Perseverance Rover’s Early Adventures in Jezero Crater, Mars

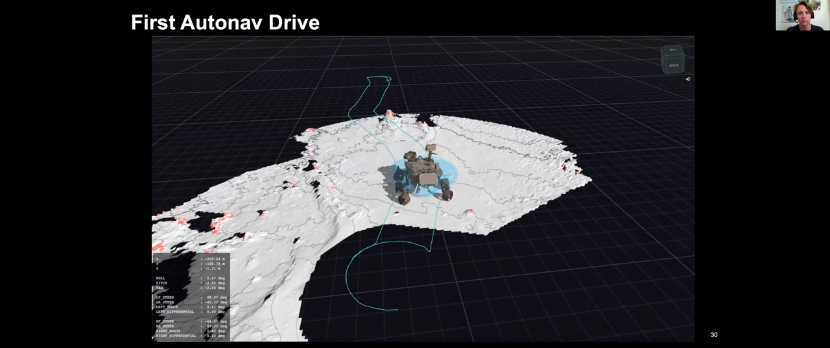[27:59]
She's taken images, and now she herself has built what we call the world map. And then she looks for a safe way to go.
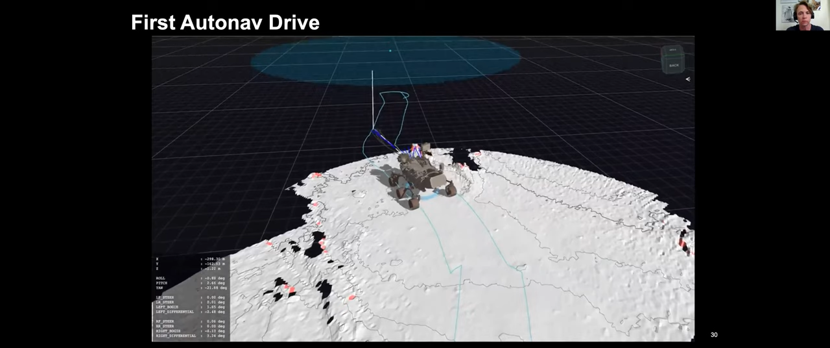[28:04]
And the gray paths that she's forming are safe. And so she went around our little obstacle. And this is what we call auto nav.
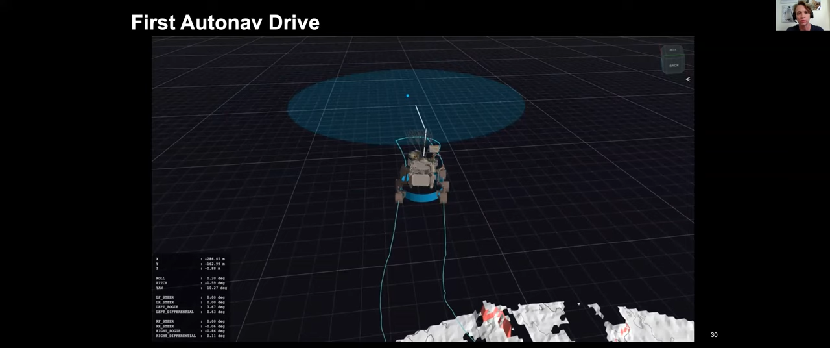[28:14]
And she can build the world and drive onto it and stay safe without us having to micromanage every turn of her wheels. And at the end, she turns for calm so she can talk to us.
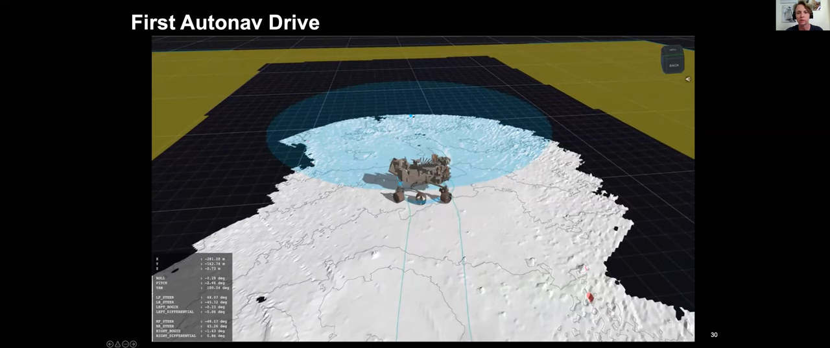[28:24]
So next. So yeah, so this is thinking while driving. That's on board auto navigation system.